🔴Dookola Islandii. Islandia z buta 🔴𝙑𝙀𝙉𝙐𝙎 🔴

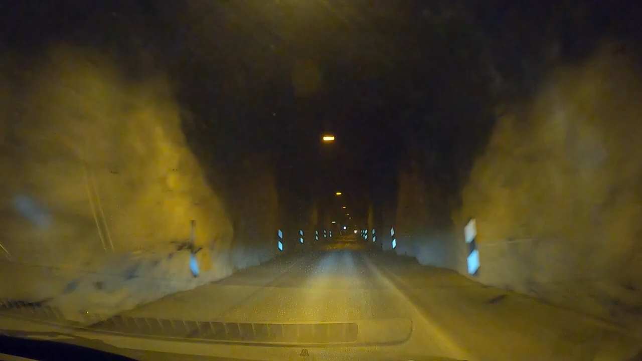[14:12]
Nikt z nas nie chciałby pewnie takiej drogi pokonywać. Powiem Wam tyle, że jest to pierwszy tunel, który był wykonany. I jak widzicie, jest jednokierunkowy, także jadąc w stronę Flatery, Thingery i Sudureiry, musimy ustąpić pierwszeństwa tym, którzy właśnie jadą naprzeciwko.